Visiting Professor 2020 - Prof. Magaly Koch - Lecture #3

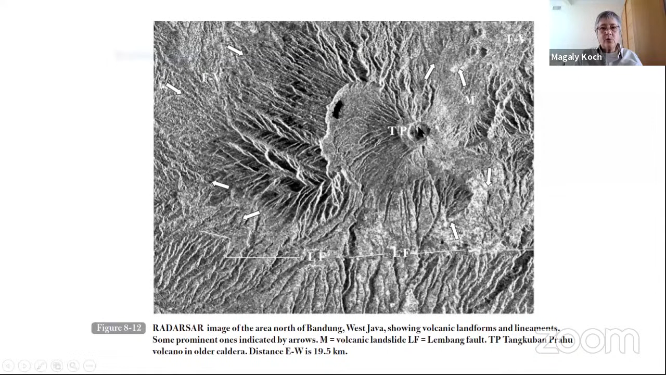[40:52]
This is just to show you that we use different types of images to interpret the landscape. And here, what's really clear is that within the caldera, we have a younger volcano, and the rim structure is clearly visible. All right. So with this sort of introduction into how to interpret volcanic